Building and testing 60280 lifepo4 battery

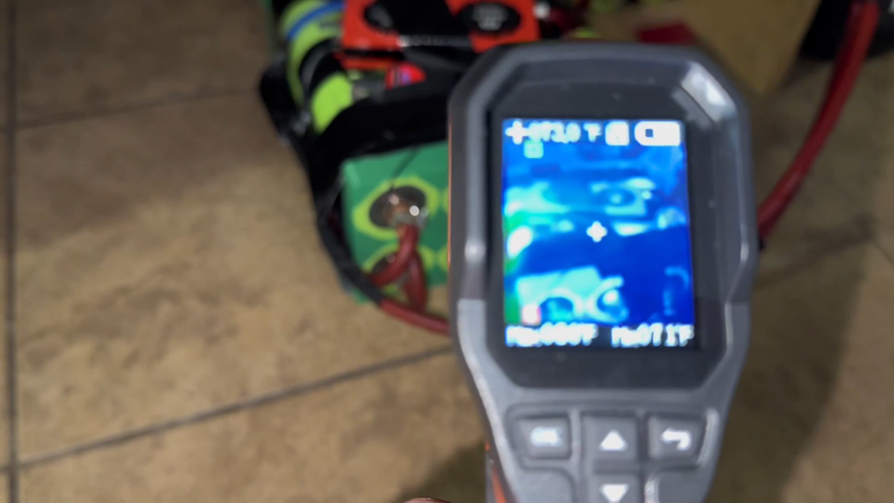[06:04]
So you're not gonna be able to see a lot. Let's see here. Okay. You can kind of see the hottest point right now is actually the discharge wires,
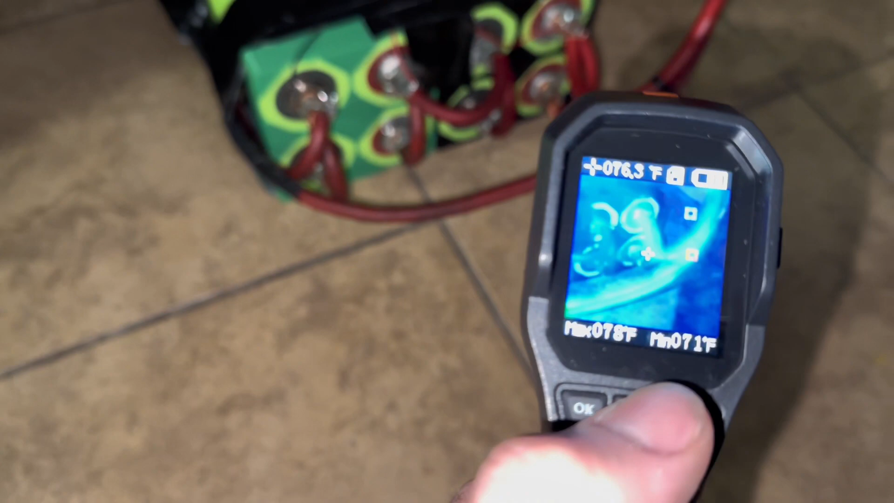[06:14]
but the connections between the cells are actually staying pretty cool.
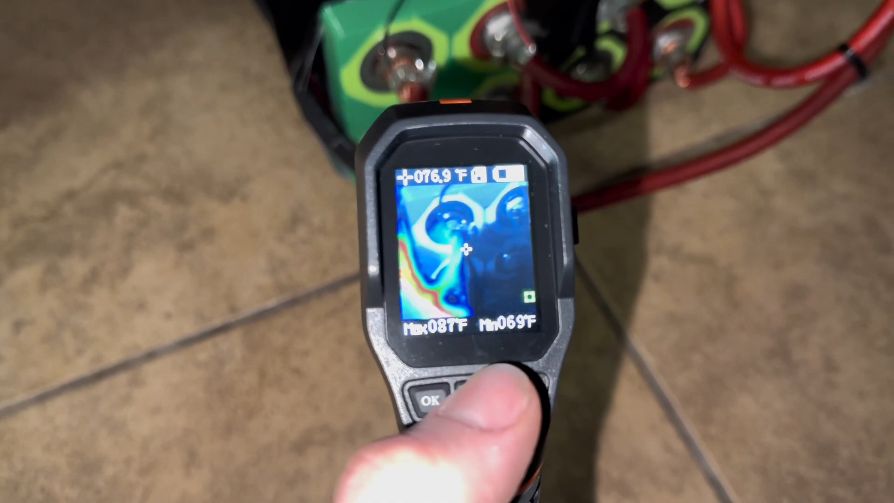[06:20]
On screen: spot 076.9°F, max 087°F, min 069°F
So you can see the red is from the negative wire.
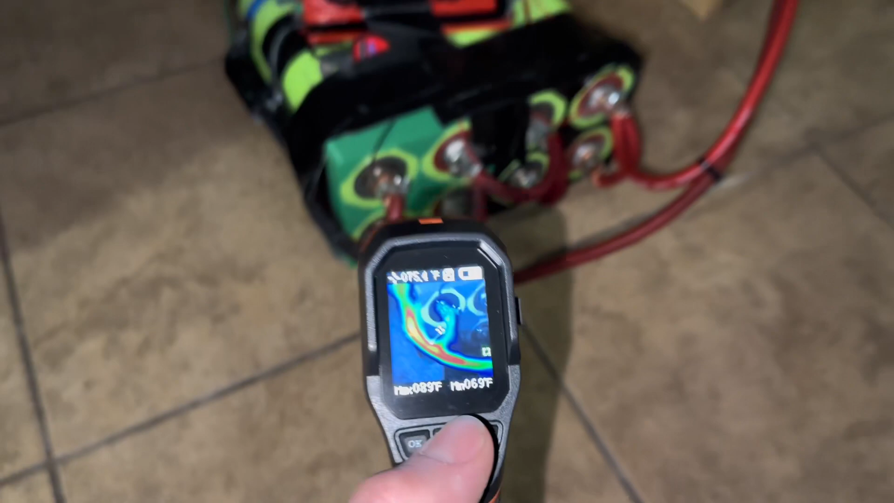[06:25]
Anyways, I know my thermal camera is kind of shitty, but you know, you get the gist of it.
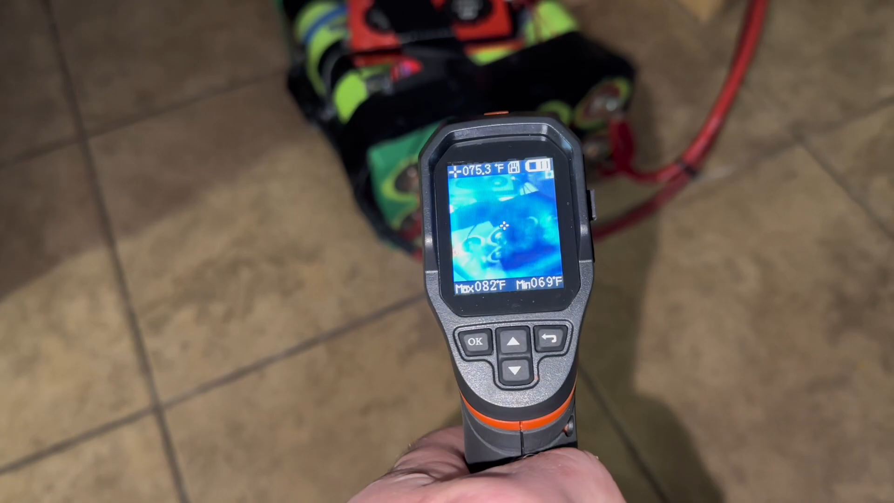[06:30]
On screen: spot 075.3°F, max 082°F, min 069°F
Let me turn the light off and see if it's easier to see.
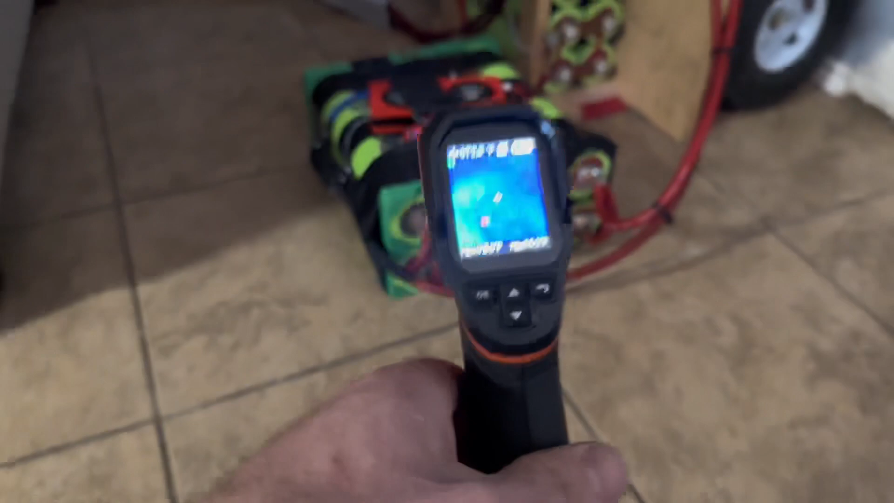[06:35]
So yeah,
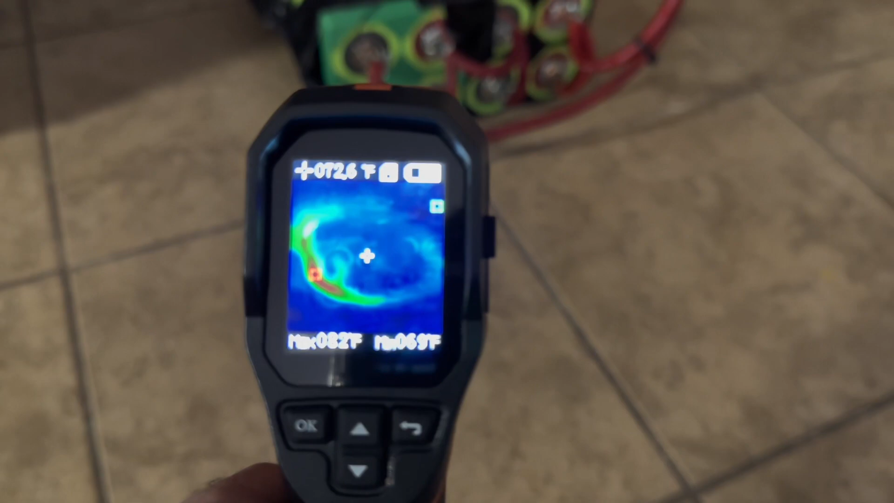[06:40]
the glowing red part is just the negative cable. So all these are staying relatively cool. And then actually to the touch, yeah, none of these are even warm.